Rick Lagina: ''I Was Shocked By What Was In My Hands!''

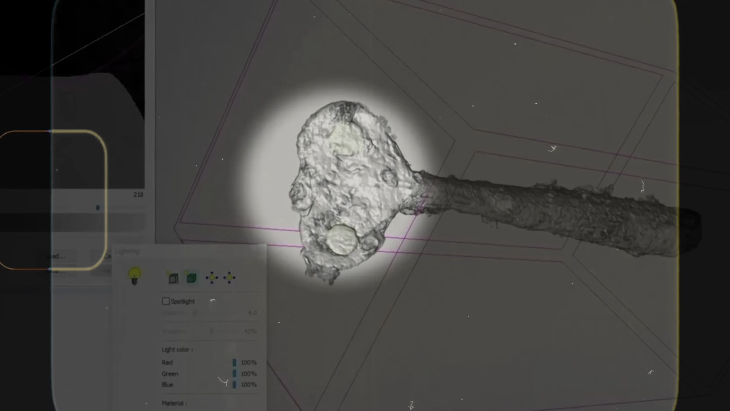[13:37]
The only thing that could be found in it was iron, with no signs of modern qualities.